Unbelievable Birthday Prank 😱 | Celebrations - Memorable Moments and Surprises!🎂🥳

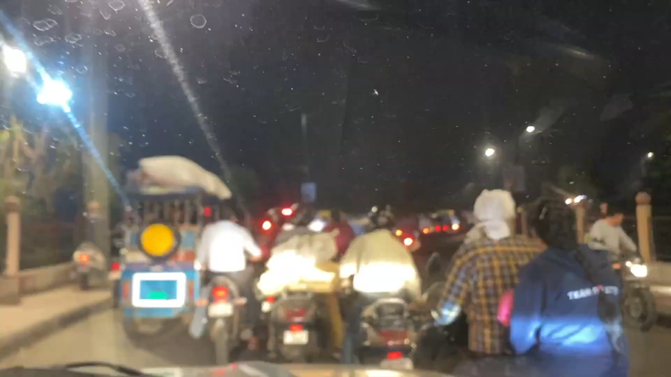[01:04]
तो गाइज फिलहाल तो इतना रश है मेरे आगे, हम लोग इस टाइम कोर्ट रोड के पुल के ऊपर है और इतना रश है यहाँ पे।